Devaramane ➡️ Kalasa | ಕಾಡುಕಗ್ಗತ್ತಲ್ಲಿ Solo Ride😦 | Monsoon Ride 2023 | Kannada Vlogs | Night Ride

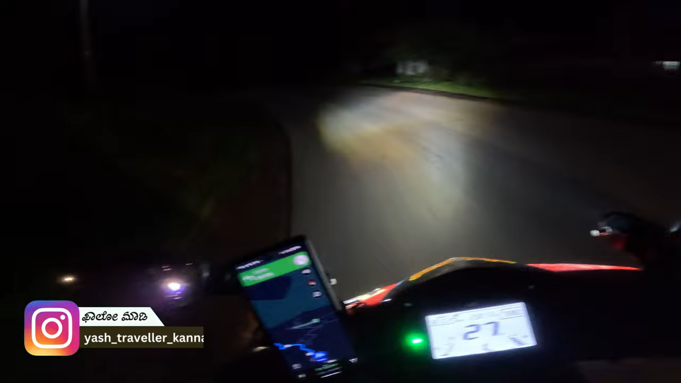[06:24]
ಮತ್ತು ಬೆಟ್ಟ ಗುಡ್ಡಗಳು, ಓಹೋ ಇಲ್ಲಿ ನೋಡಿ ಮುಕ್ಕಿರಿತಾ ಇದೆ ಎತ್ತ. ಇವಾಗ ಅಪ್ಪ ತಕ್ಕದು ನೋಡಿ, ಇಲ್ಲೆಲ್ಲ ಸ್ವಲ್ಪನಾದರೂ ಕಾಣಿಸುತ್ತಾ ಇದೆ ಅನ್ಕೋತೀನಿ ನೋಡಿ. ಫುಲ್ಲು ಕರ್ವ್ ರೋಡ್ ಗುರು, ಫುಲ್ಲು ಕರ್ವ್ ರೋಡ್. ನಾವು ನಿಧಾನಕ್ಕೆ ಹೋಗ್ತಾ ಇದ್ದೀವಿ ಒಂದು 30-40.
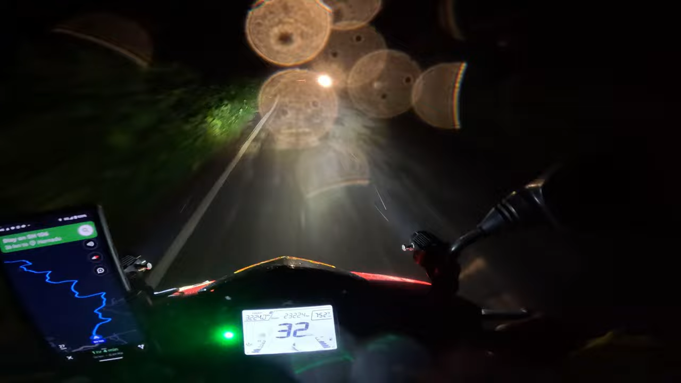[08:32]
ಇವಾಗ ಜಸ್ಟ್ ಒಂದು 100 meter ಹಿಂದೆ ಏನು ಫುಲ್ಲು ಮರನೇ ಬಿದ್ದೋಗಿದೆ ಗುರು ಅಲ್ಲಿ. ಯಪ್ಪ ಈ ನೈಟ್ ಟೈಮ್ ಗಾಡಿ ಓಡಿಸೋದೊಂದು ಭಯ, ಭಯ ಅನ್ನೋದಕ್ಕಿಂತ ಸುಮ್ಮನೆ ರಿಸ್ಕು, ಭಯ ಏನಾಗಲ್ಲ ನೋಡಿ. ಅದು ಯಾವ ಥರ ಇದು ಹಾರಾಡ್ತಾವು ನೋಡಿದ್ರು, ಹೆದರ್ಕೊಂಬಿಡ್ಬೇಕು ಹಂಗೆ ಹಾರಾಡ್ತಾರೆ.
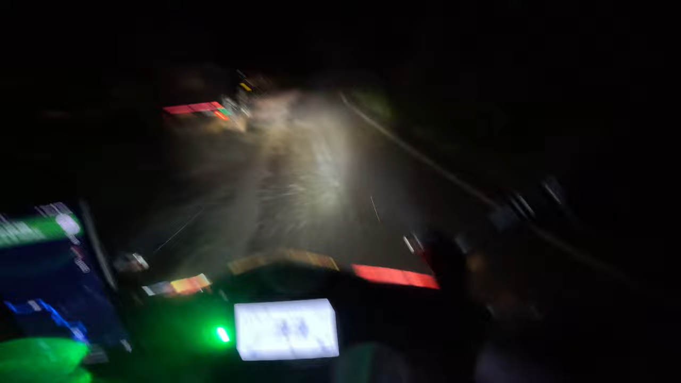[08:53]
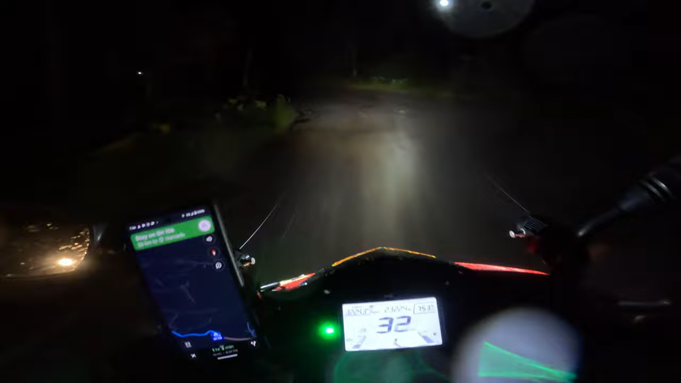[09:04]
ಓ ಮಳೆ, ಓ ಹೋ ಹೋ ಮಳೆ ಬೇರೆ ಬರ್ತಿದೆ ಗುರು ಇವಾಗ ಈ ರಾತ್ರಿಲಿ, ಅದು ಈ ಗಾರ್ ಸೆಕ್ಷನ್ ಅಲ್ಲಿ ಮಳೆ ಬರ್ಬೇಕಾ? ಫುಲ್ಲು ಗಾರ್ ಸೆಕ್ಷನ್, 48 kilometer ಸಹ ಗಾರ್ ಸೆಕ್ಷನ್. ಹೊರನಾಡು 37.